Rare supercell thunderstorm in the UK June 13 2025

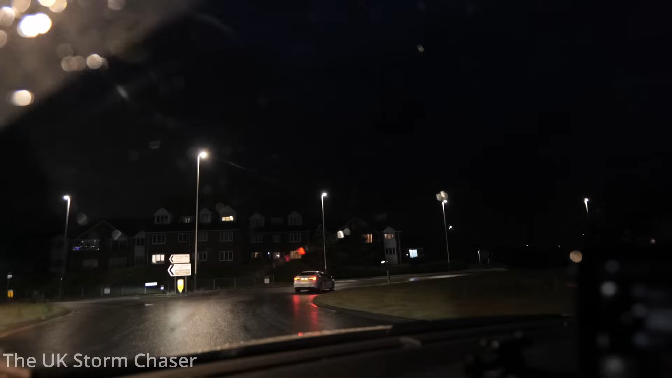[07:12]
yeah it's a load you see a bolt this is insane I have not experienced a storm like this in so many years
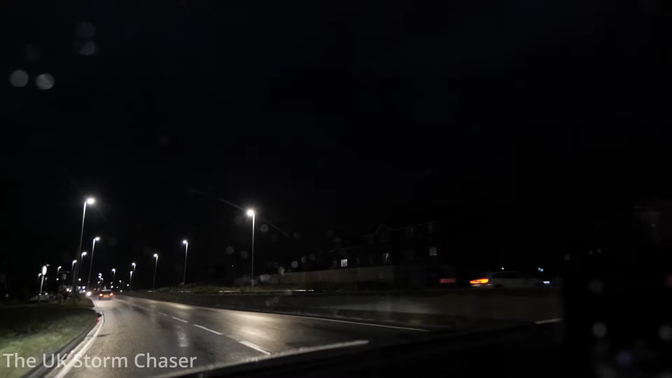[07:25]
whoa there we go
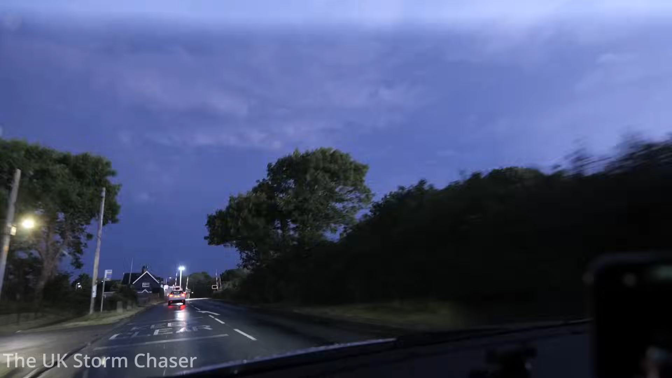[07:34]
whoa where was that did you guys see that on the stream yeah literally on cue
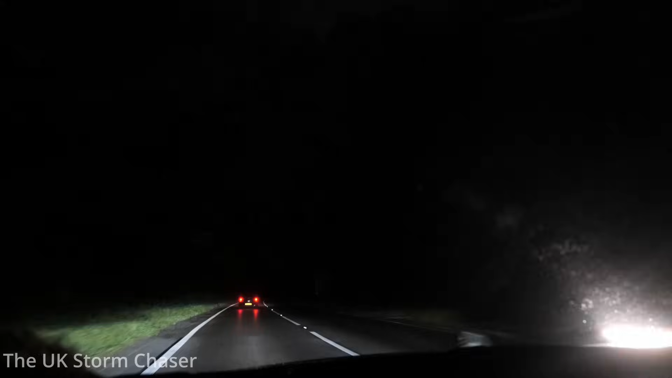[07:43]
whoa there we go thank you anyone here oh wow there's some huge flashes going on what the hell what the hell was that that was on the camera did you did you see that did you see that
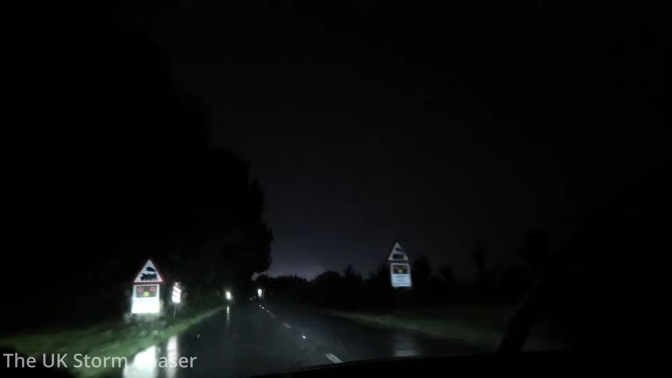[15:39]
Now, that right there, there you go. That's what I'm talking about. That's what I'm talking about, the odd massive flash. Whoa. Whoa. Whoa. Did you guys see that? That was a big one there.